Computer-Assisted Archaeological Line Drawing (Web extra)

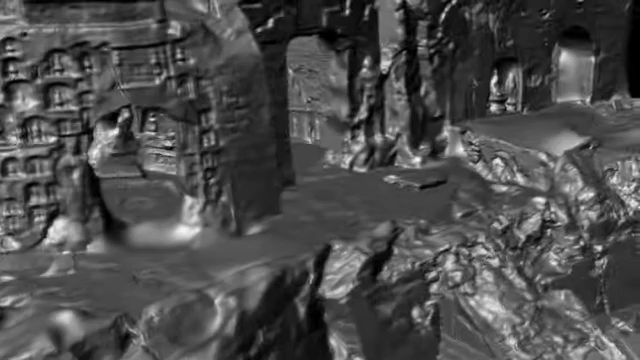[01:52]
We consider the data from the time-of-flight scanner as a framework and the finer scanned data are registered to the framework based on the corresponding points between them.
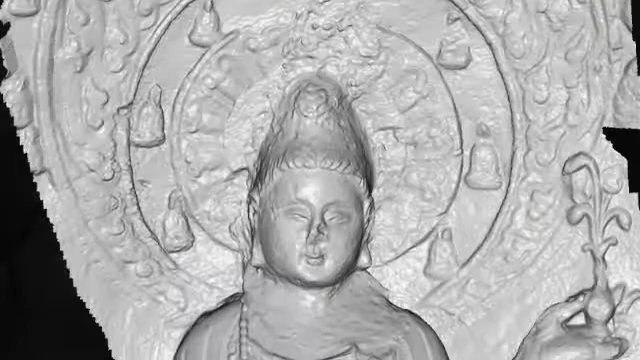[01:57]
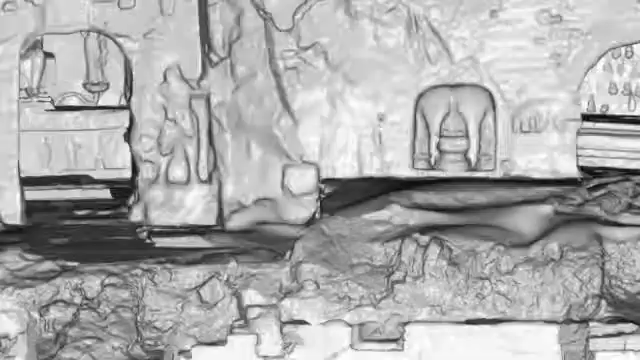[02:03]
With the help of the 3D model, the 3D lines can be extracted using our method in a few minutes.